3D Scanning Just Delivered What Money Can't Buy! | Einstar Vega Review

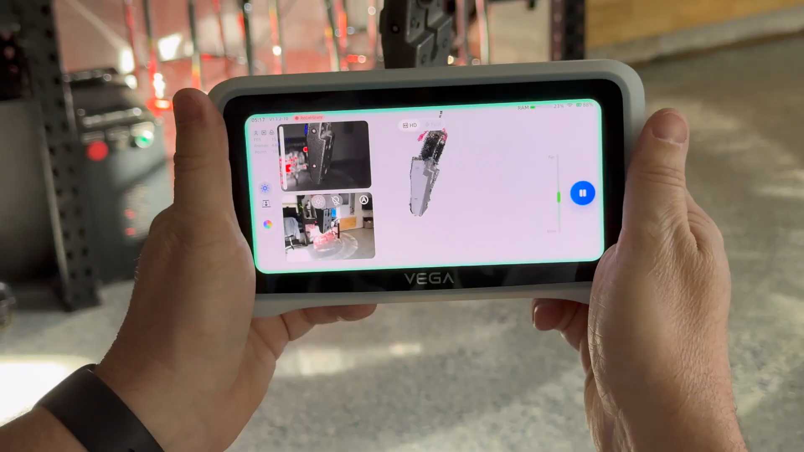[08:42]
And once we're finished, we get this really nice points view.